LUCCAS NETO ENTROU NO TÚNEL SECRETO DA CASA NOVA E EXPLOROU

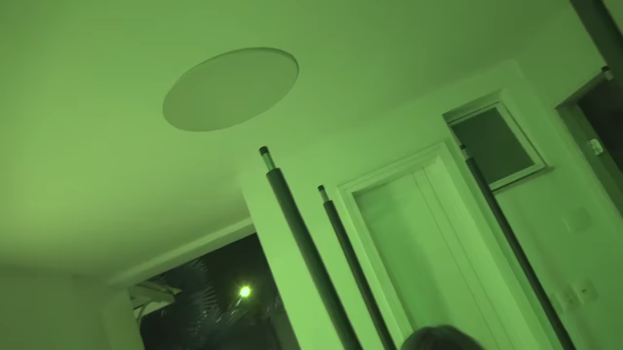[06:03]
Tá ligada. Vocês vão ver por aqui também. Olha, Giovana. Tá verde.
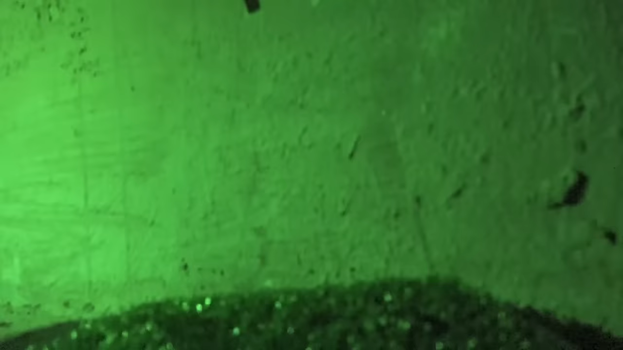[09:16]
Lucas, eu vou morrer aqui dentro. O que é isso? Olha isso, Gi.
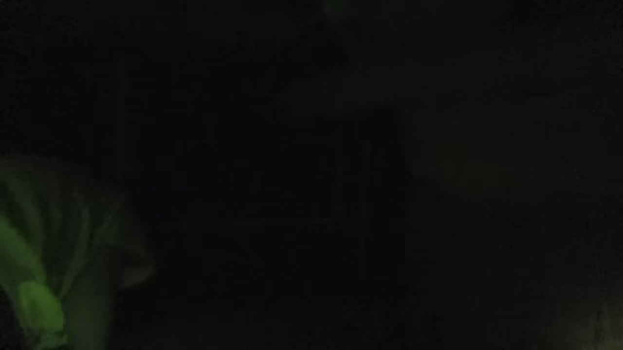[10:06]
Ali tem uns canos ali só, né? É, são os canos. É, acho que não vai ter nada pra cá, não.
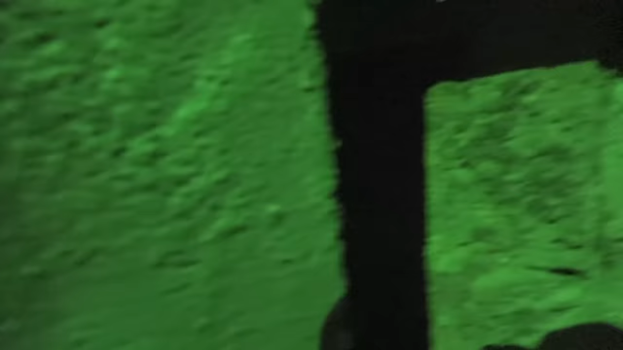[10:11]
Ali agora sou eu, né? Agora vamos lá. É, agora é você. Meu Deus. Gente, estamos indo agora pra uma parte muito escura do negócio aqui.
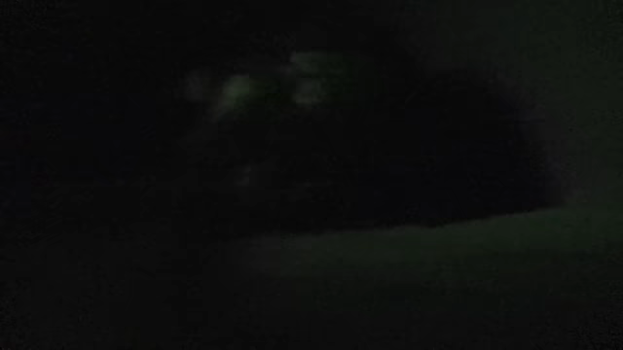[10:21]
Mas o que foi isso? Lucas, o que é aquilo ali? Tem alguma coisa aqui. O que é isso? Lucas. Lucas! Caraca! Meu Deus! Sai!
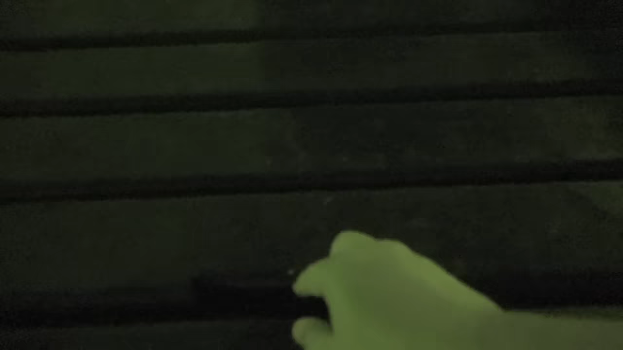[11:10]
Passagem. Será? Tem, tá quebrado aqui, ó. Tá vendo? O que, que é isso?
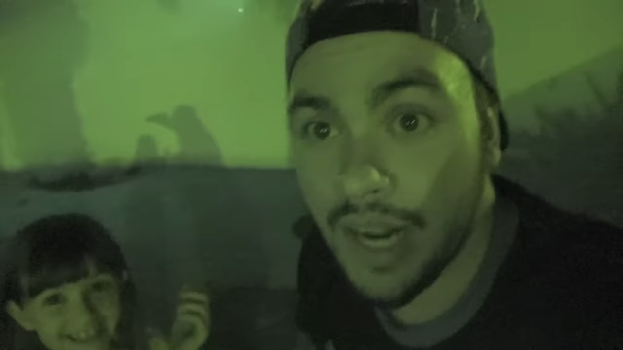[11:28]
A gente acabou de encontrar uma passagem muito secreta aqui. Meu Deus! É embaixo da madeira.
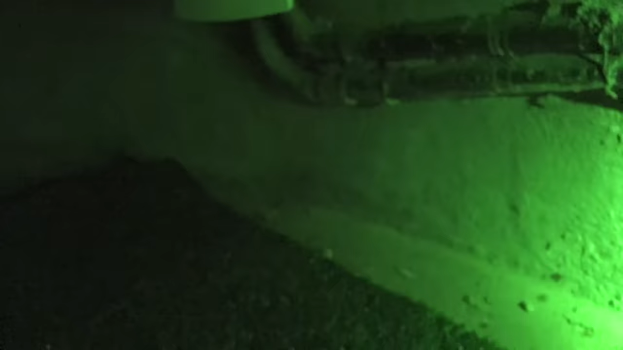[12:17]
Cara, ai. Tem baratas. Olha, olha aí, barulho de novo. Por que a gente tá voltando aqui? Ih, a câmera deu ruim, Gi!
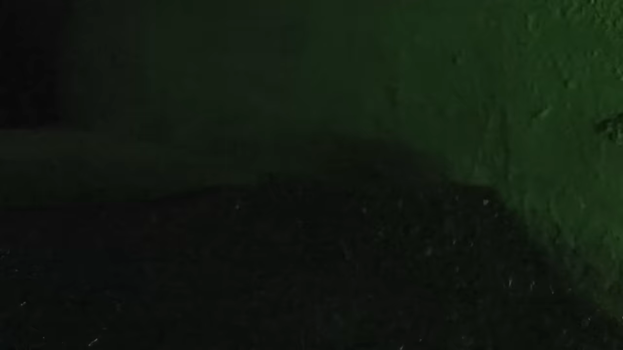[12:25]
Gi, aqui, consegui a lanterna.
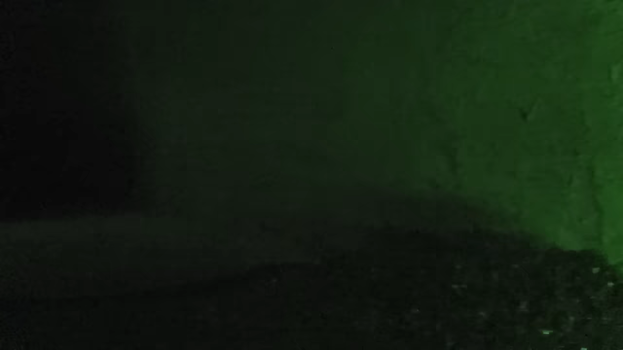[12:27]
Por que, que a gente tá voltando aqui? Me explica. Eu não sei. Gi. Minha culpa. É, você, né? Corajosa, querendo voltar aqui. É. Ué.
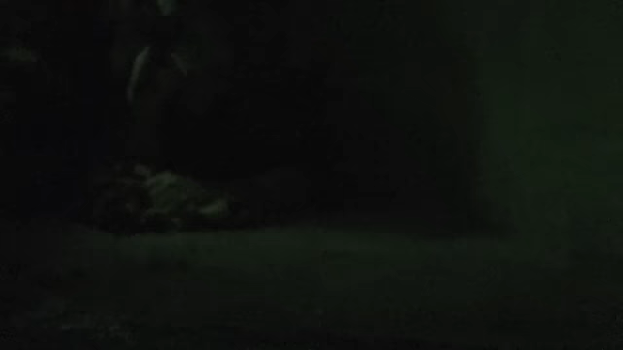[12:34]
Que barulho foi esse? Tem uma mão ali, tem uma pessoa. O que é uma pessoa ali?
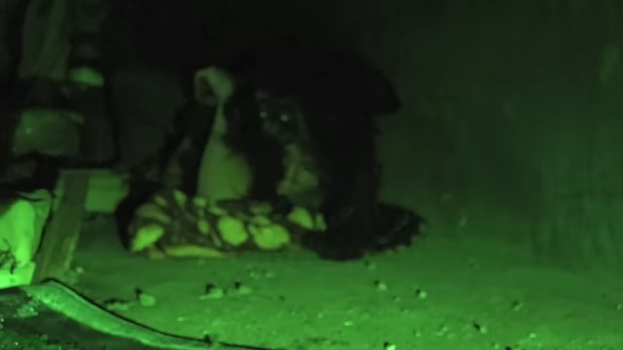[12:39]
É um ronco? Gente, eu acho que eu conheço essa pessoa. É. Peraí.
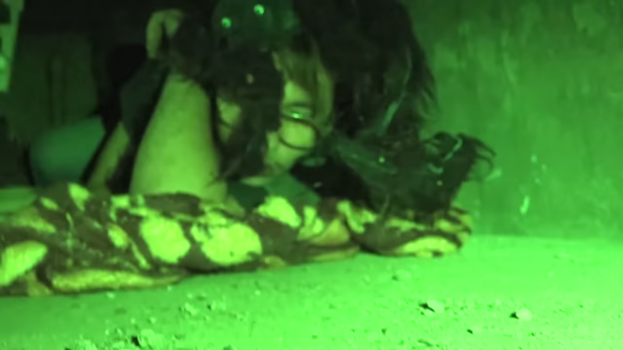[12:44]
Eu acho que eu também conheço. Olha o tamanho desse óculos. Rony! É você, Rony! Você tá maluco? O que, que você veio fazer aqui, Rony? Cara, tem 3 dias que eu não durmo. É gravação de dia, é gravação de noite, é produção. Mas, Rony! Não.